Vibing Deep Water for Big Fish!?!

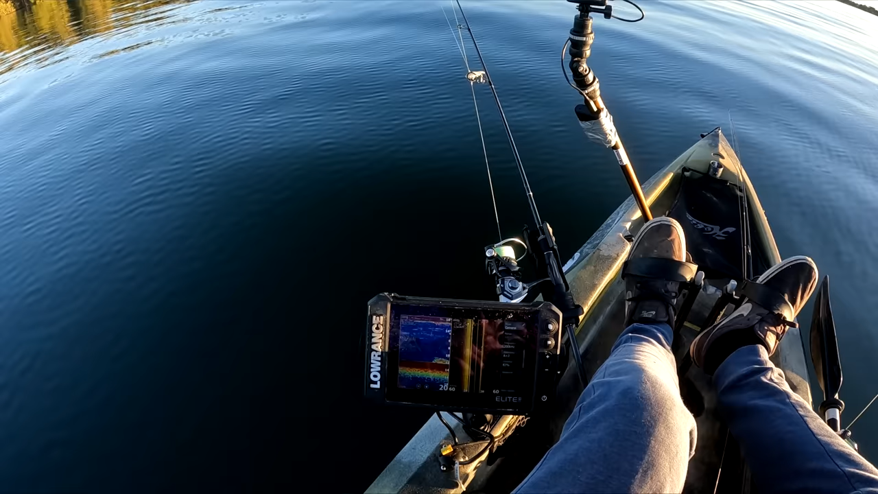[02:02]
we're gonna drop that vibe right down on that those are some good fish down there happy to have found some life straight away those